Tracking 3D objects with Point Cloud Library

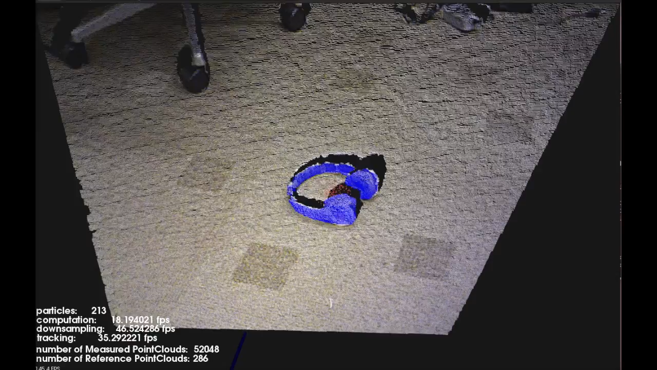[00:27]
and this amount of information needs to be processed very fast for real-time processing,